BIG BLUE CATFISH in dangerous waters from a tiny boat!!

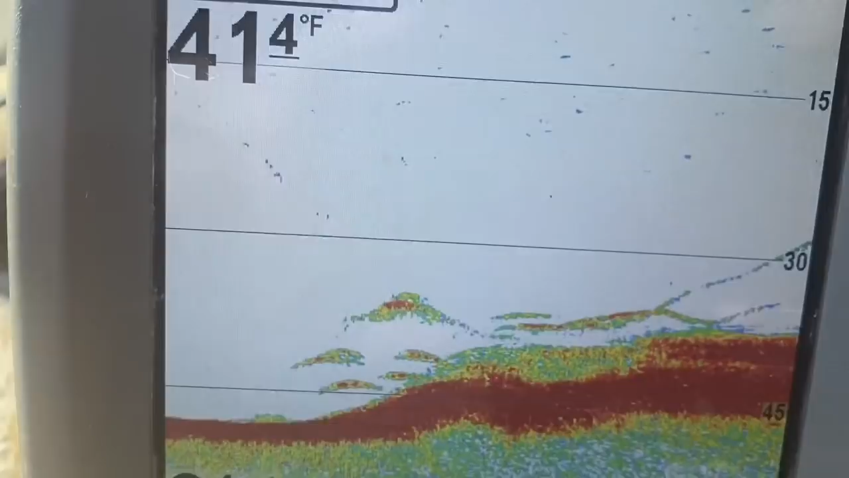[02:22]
On screen: water 41.4°F
We got a tree down there with some fish around it. I don't know what kind of fish they are but I think I'm gonna set up on it for a minute and see what happens.